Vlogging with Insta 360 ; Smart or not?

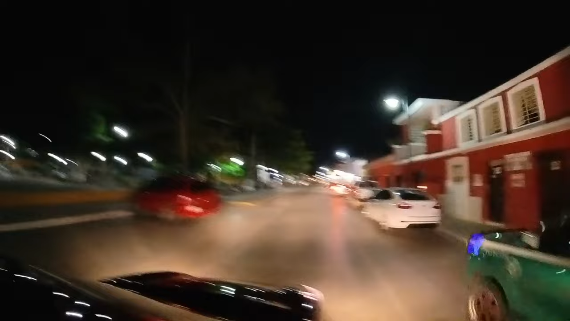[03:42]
We were trying to film our entry into the colorful city of Valladolid but even though it's placed on the best possible settings